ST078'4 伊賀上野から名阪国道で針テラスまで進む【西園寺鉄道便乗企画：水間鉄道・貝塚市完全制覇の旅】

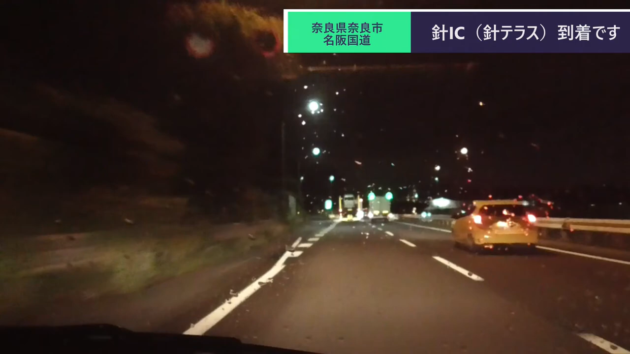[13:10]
次がオブラのインターですねここに入ってるといい感じでねまた大阪の南部の方に出やすいんであえてね、天理の方をねさらに向かいして柏原とかって方がね風景が楽しいになりますからねちょっと休憩がてだここからこのまんま一回本線合流するんだったっけ合流なしで行けたったっけ
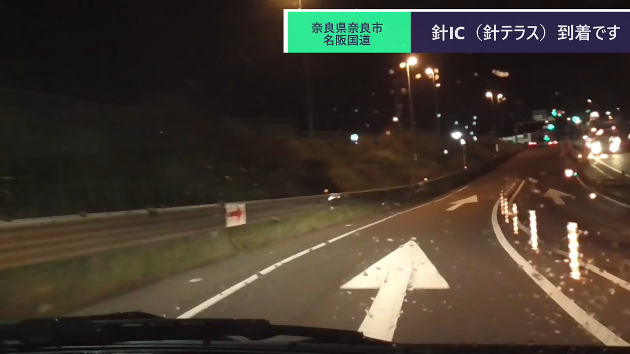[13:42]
ここからそうねここからそのまんま道の駅とかがある方に入れますからねこれ以外と便利なんですよねここでこうやって曲がっていくとはい、出ますよはい、出ますよで、ここにねコンビニなんかもありますけどあ、王将がやっている王将あったっけ?